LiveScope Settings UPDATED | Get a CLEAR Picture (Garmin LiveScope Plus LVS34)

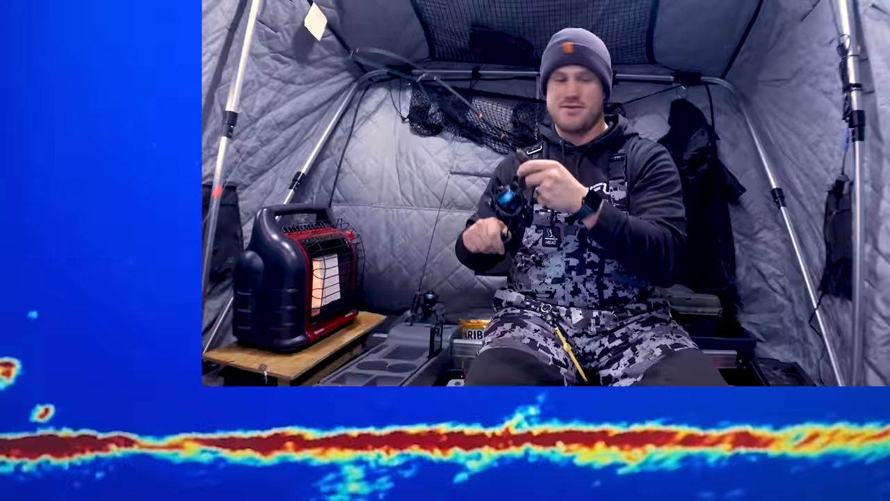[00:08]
I don't know how you can see that on the other camera but I guess this will serve as a good intro welcome back today we are talking
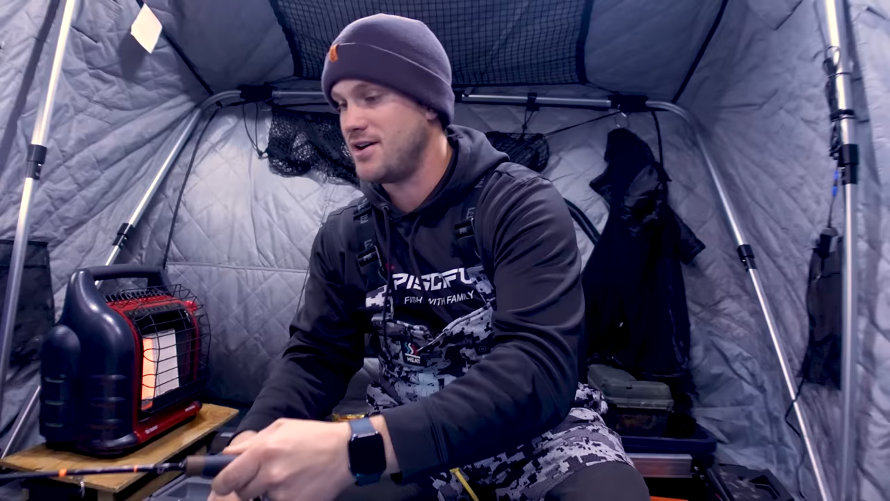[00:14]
all about live whoa settings and there we have
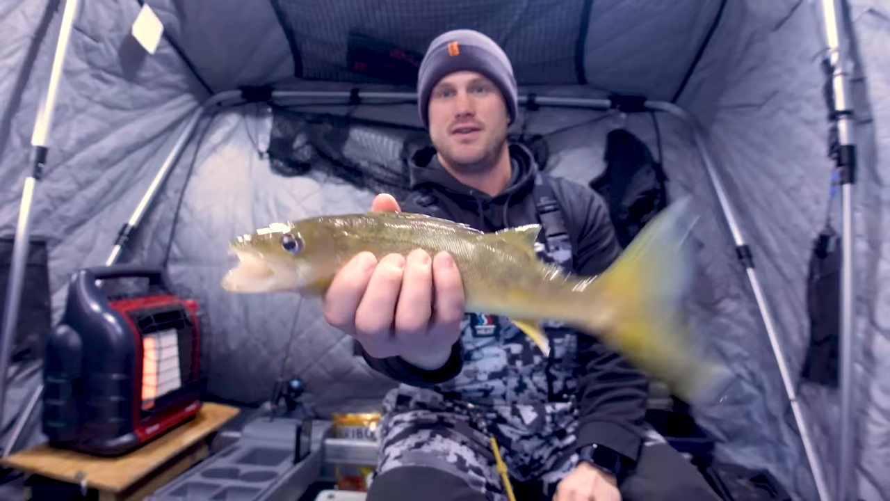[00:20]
little walleye you can see that fish moving through on the side there so today I'm talking all about my settings for my live scope the LVS 34 the live scope plus and so I'm going to kind of showing you what I do from lake to lake to dial in the best settings for the best picture that I have experienced
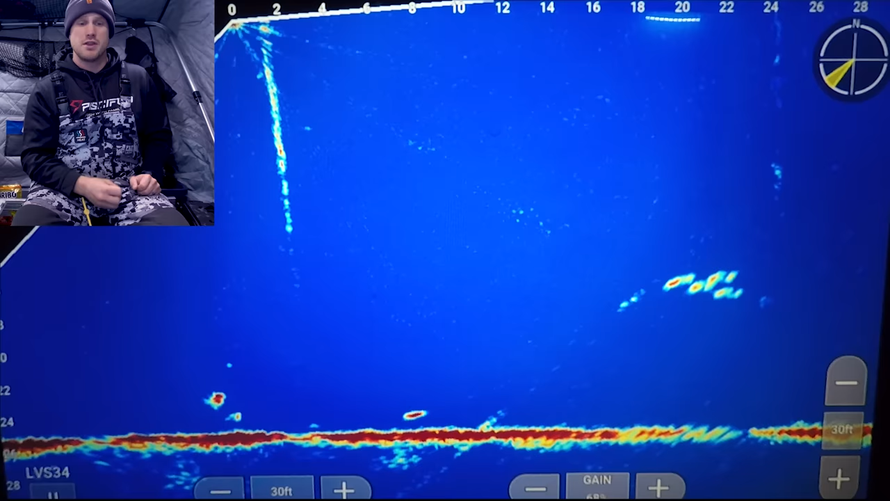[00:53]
so I'm going to dive right in here and just go on to the main screen right now I am on the forward mode I'm not in download sometimes I will go download during the ice season but in the open water season I pretty much always have it in forward mode and just zoom in it out and one of the first things I noticed with the LVS 34 was much better distance you know with the LVS 32 I was getting anywhere from about 60
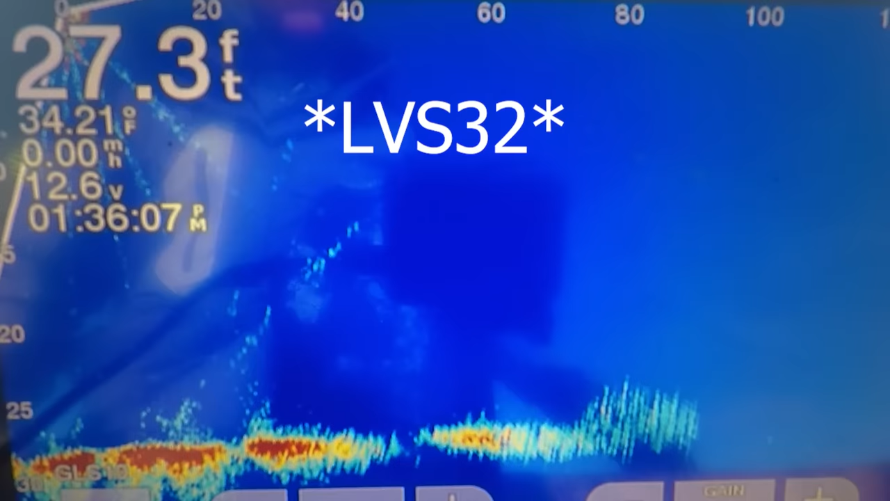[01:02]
On screen: depth 27.3 ft, water 34.21°F
to 90 feet once it got past 60 it would get a little bit murky and I would rarely get a very clear picture out to 90 feet but with the LVS 34 you can see
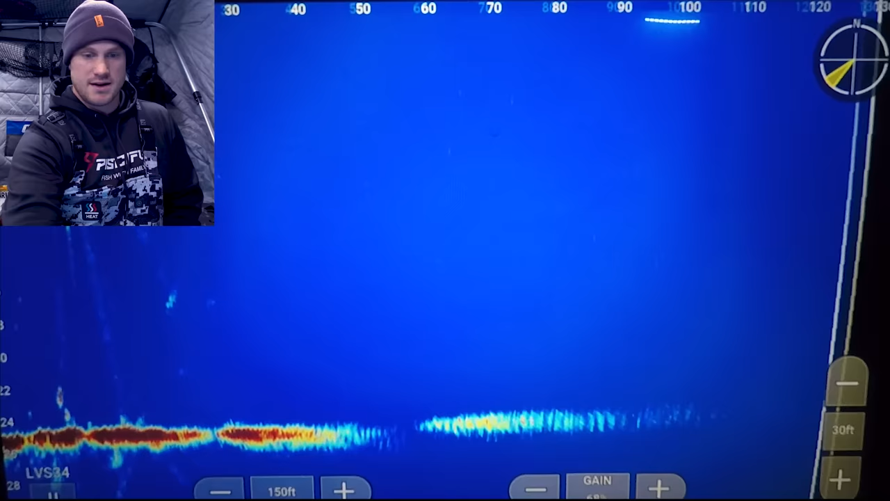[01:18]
I am getting a much better reading especially as I up my game I'm getting a much
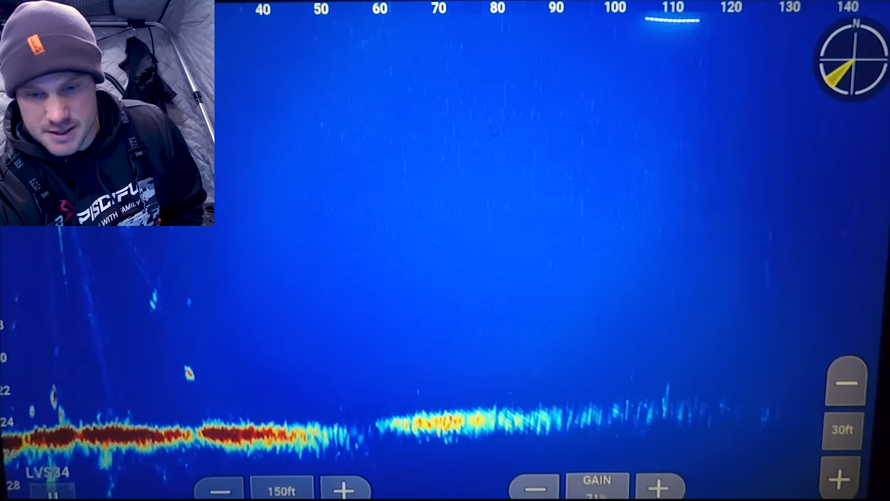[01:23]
better reading sometimes even out to 100 and depending
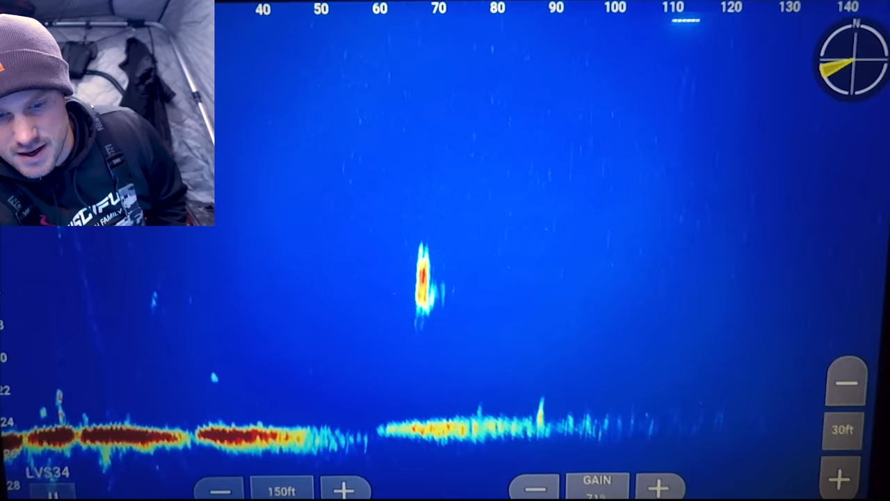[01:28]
on the bottom that I'm looking for 140 feet so you can see out
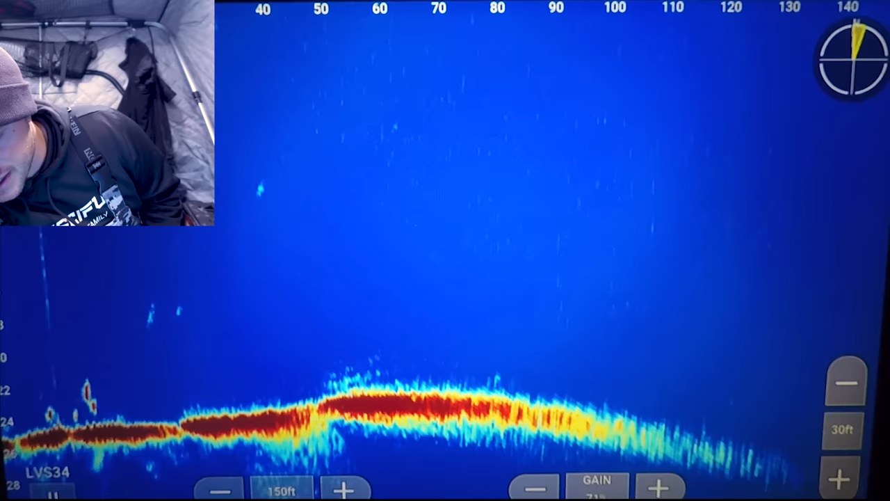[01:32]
there I'm getting clearly 100 you can see a school of fish moving around right there 100 110 120
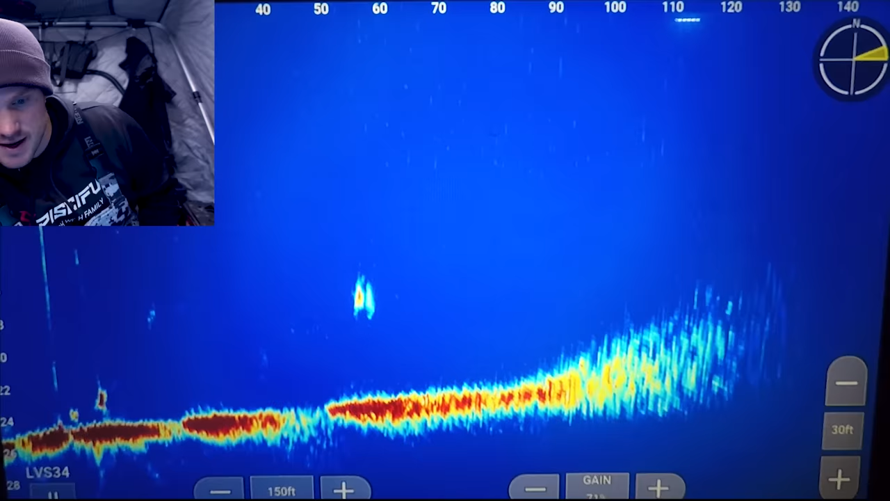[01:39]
and even sometimes out to 140 so that distance has
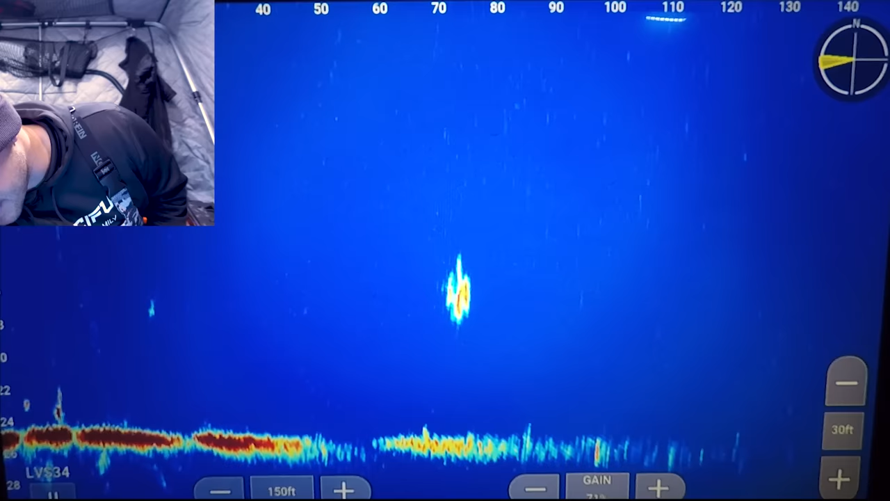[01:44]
been huge that has been one of the biggest differences that I have noticed in the LVS
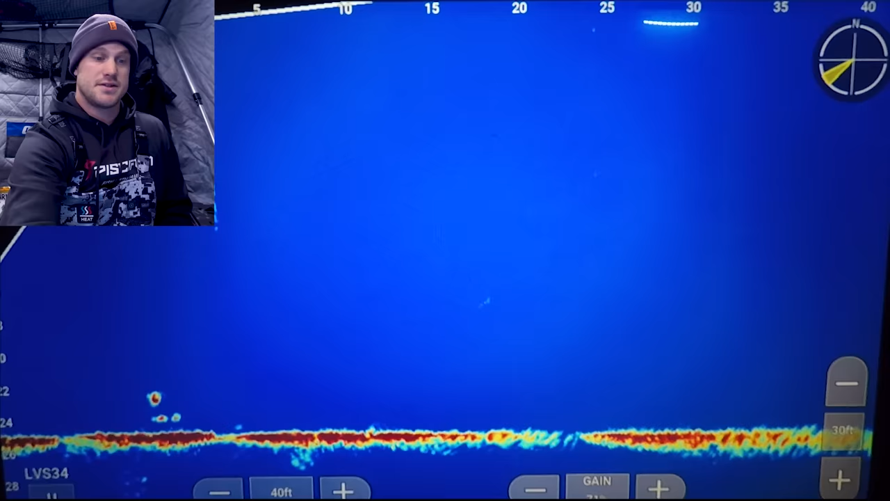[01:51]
32 compared to the LVS 34 and really one of the things that kind of sold me on it when I was out with a buddy and saw that is that target separation and that further distance is much improved it
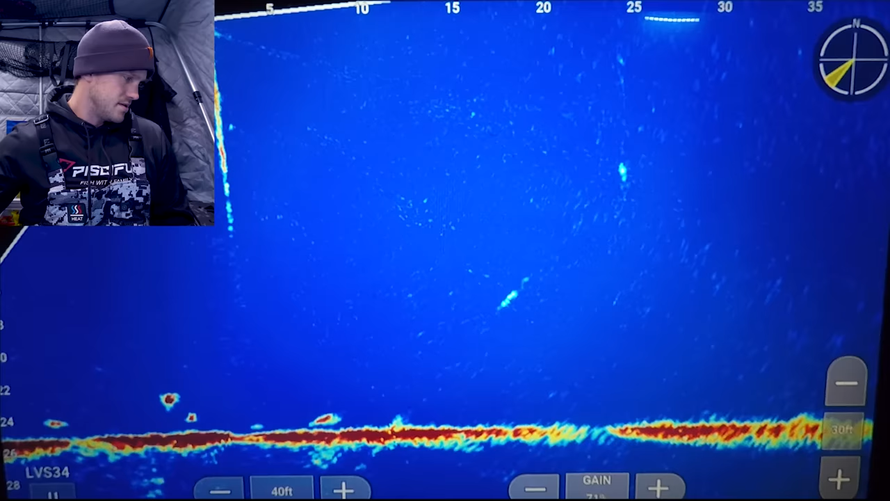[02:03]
does look like we have a fish cruising in here you can start see how I'm getting a little bit of
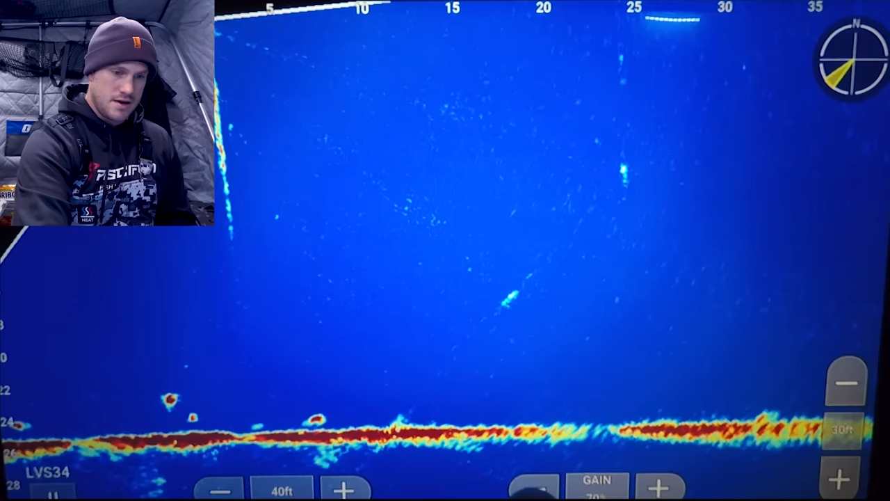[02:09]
more grain on the screen so I'm gonna drop down that gain just a little bit oh p turned around we're gonna start right in on your main screen again this is in forward mode as I go into menu you can see some maybe tulibies or maybe some panfish kind of cruising through but on your main screen you go
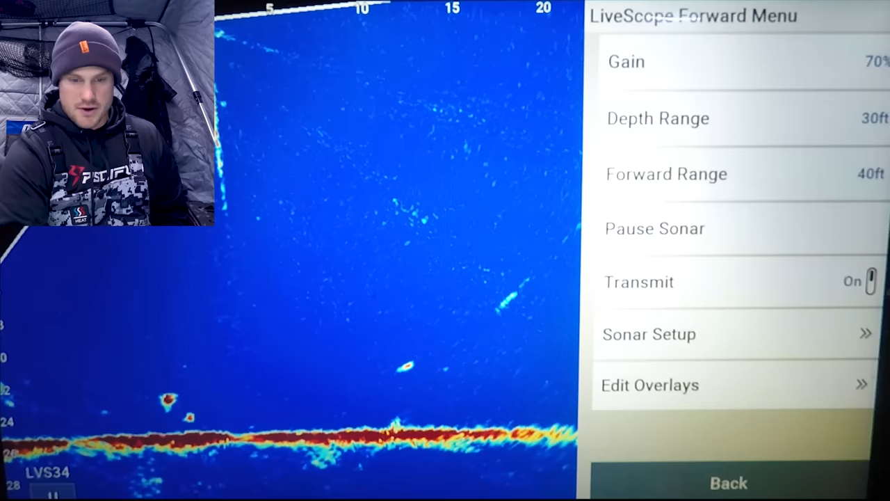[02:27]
to menu starting with the gain gain is something that
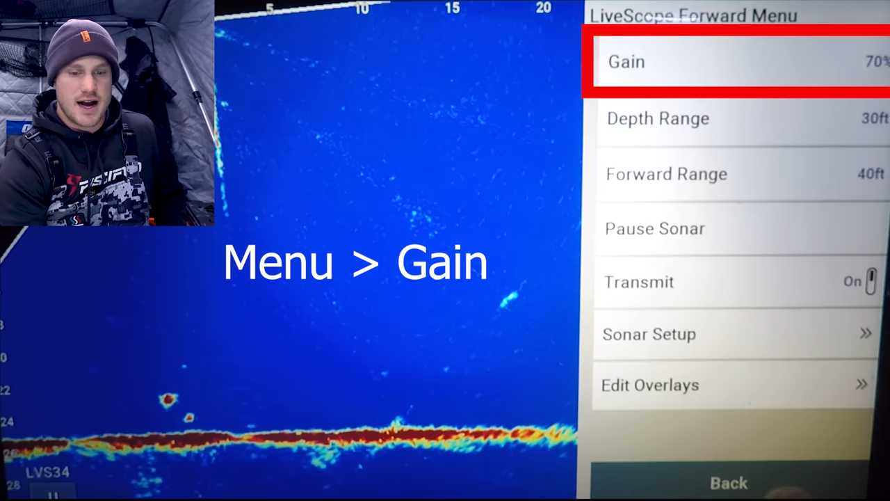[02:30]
I fluctuate depending on the body of water that I'm on and depending on the depth that I'm on right now I'm on about 70% you can see when I go down some of that fuzz on the screen goes down but also some of the clarity on the picture on your jigs on your fish all of that will also go down as I go up you get a little more information but it gets a little bit fuzzier on the screen you can see some fish kind of cruising right on bottom over there and those pick up a little more clearly but as I go down you can see some of those fish like right there and right there are